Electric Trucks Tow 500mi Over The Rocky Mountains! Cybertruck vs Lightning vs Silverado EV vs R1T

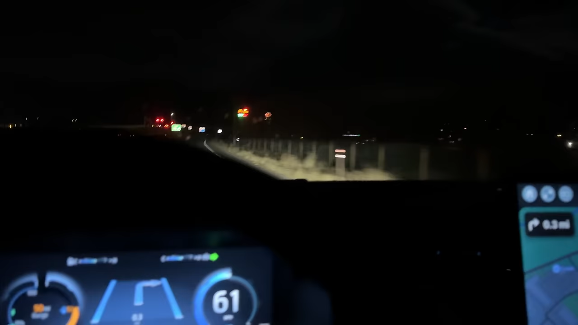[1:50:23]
So, I also know I will basically be guaranteed something, some way to plug in fairly easily. Uh, I'm not sure about Timon. I know he's had to, he hasn't had to, well, yeah, he did unhitch once, but he hopefully won't have to unhitch this time,
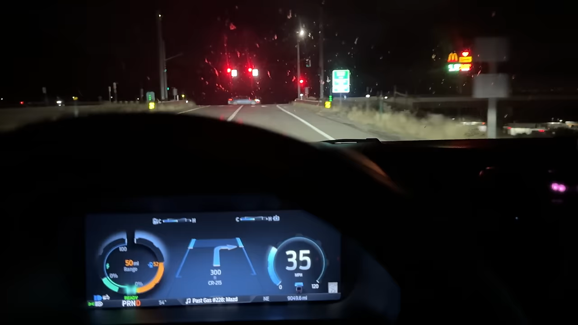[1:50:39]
not sure, but this way I can get my charging stop done a bit sooner out of the way. So, only a third of a mile off the highway should be pretty easy to get to, and this is actually my first time at the parachute charger, so it's pretty cool. Here we are in rifle, and we're pulling off. And the good thing about this supercharger is it's right off the interstate, uh, so we won't lose lots of time.
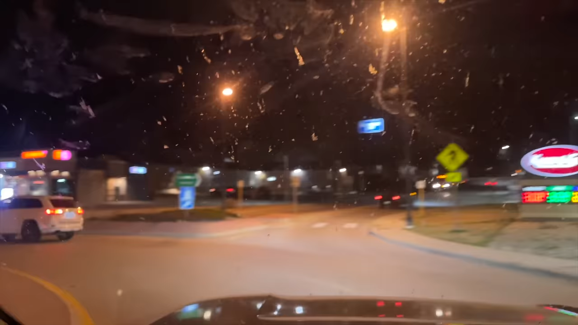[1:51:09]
Can't believe it, there is a Dunkin' Donuts. So happy.
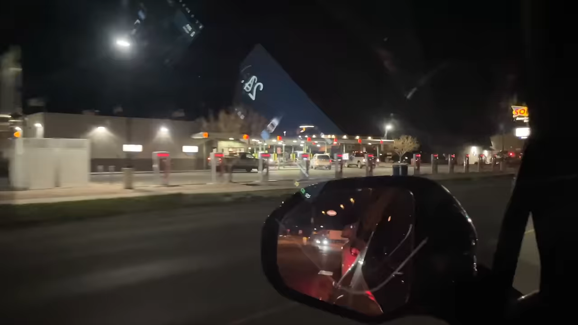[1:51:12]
And here's the supercharger at a Sonic.
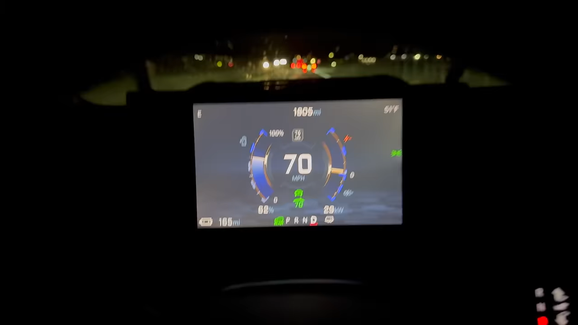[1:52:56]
So, yeah. Again, if we have to stop one time, it's not the end of the world.
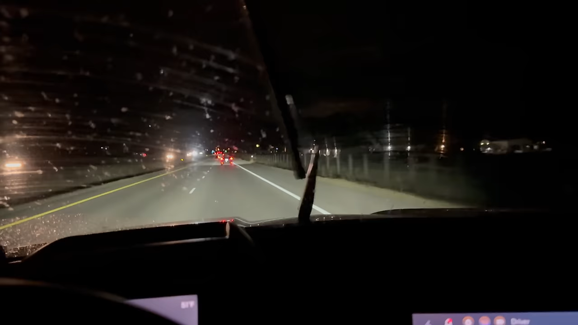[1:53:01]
And we would only need a few kilowatt hours. So, yeah. Let's just see what happens. This weather might cause us to need to stop.
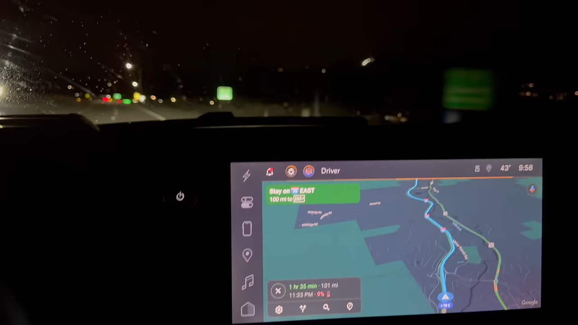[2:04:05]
And we have 101 miles to go. But we have to climb up Vail Pass and up to the Eisenhower Tunnel. I think we just go for it. Worst case, if we run out, it shouldn't be a big deal. It shows a 9% arrival. But the only thing that worries me is it doesn't show me the graph of the usage throughout it.
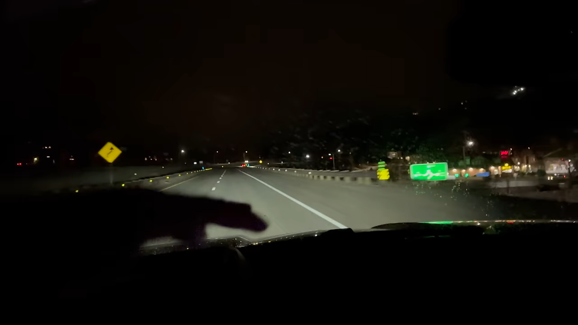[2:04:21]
I know I'm going to regen on the way down. And I hope this thing is like, obviously, if I make it to the top of the hill, we're going to regen and charge a few percent. So we might be at like 5% at the tunnel. But as long as we make it and the thing doesn't hit turtle mode or anything, we should be okay. So fingers crossed. I think we just go for it. It's nighttime. There's not much traffic on the road. Let's send it. Worst case, we got one of the trucks behind us. They can just push us.
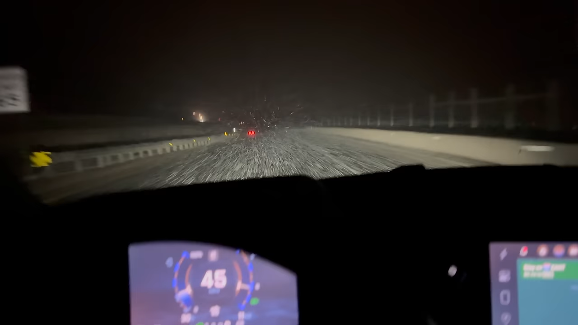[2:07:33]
And just going to be taking it very gently and very easy. We are almost to the top of Vail Pass. It is that second ridge right in front of us. And it's showing a 10% arrival to the Chargers, so I'm thinking we're okay from a state-of-charge perspective. We have enough energy to make it back. Now it's just driving in a Colorado snowstorm, which is very slippery, which we just slipped.
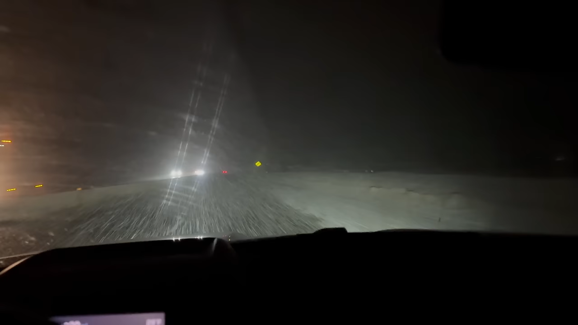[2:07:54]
Holy smokes. Welcome to the top of Vail Pass. Literally cannot see a thing. What you're seeing is what I'm seeing. It's pretty crazy conditions here. I wish I had some fog lights, but no fog lights on the Silverado EV work truck at the moment. Or really, ever installed. That guy's going for it. It's slippery. And we are climbing. The problem with this driving is, honestly, it's easier to see the lanes in the mirror behind us than in front of us.
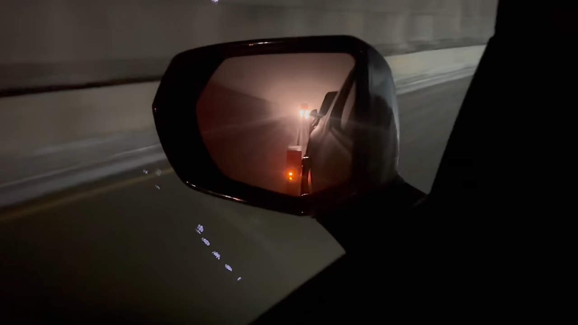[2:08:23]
It's only because, you know, the road's all chewed up. So the fog line on the right is just, like, basically gone.
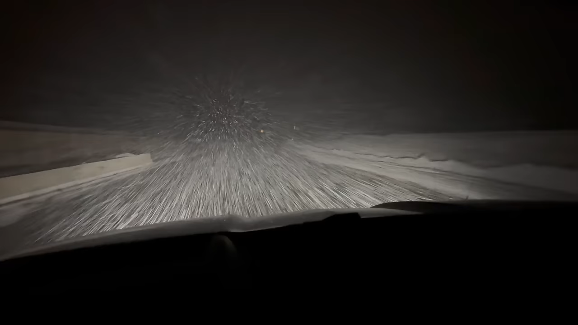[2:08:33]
The lane markings are basically gone. And I just can't even see them. So we're kind of almost driving by Braille, but we're going to try not to crash into anything here. Just keep it going. I thought we were almost at the top, but this keeps climbing. And we are down to 24% state of charge. So things are going well. We are literally on snow, and I just called Jordan to tell the guys, do not come up here. I mean, Andreas would be fine on the winter tires. No problem at all. I mean, I tow with my Rivian in the snow all the time.
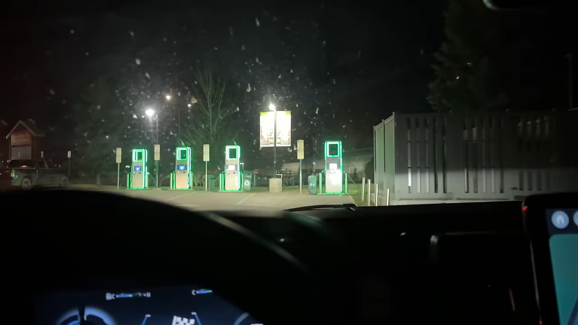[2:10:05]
Charger way over here on the end with
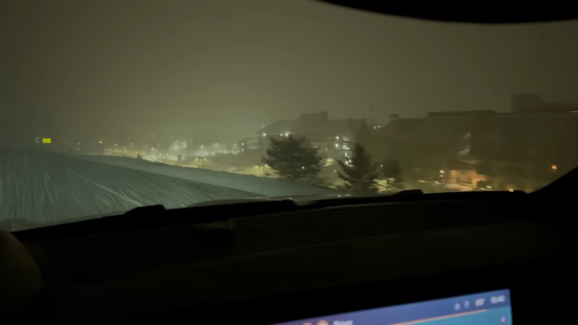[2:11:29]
We are passing Copper Mountain now. It definitely seems like the snow's a little bit lighter on this side. I can actually see lines on the road. And we are not just slipping all over the place. Oh, man, it was so slippery. You just lift off the throttle and you're in, like, you know, regen brake control, basically. And, uh, ABS, essentially, right away. And so, it's like, oh, boy. I, you know, for me, I'm cool with this, guys. I know you know I love driving in the mountains. I love driving in the snow. I love a challenge.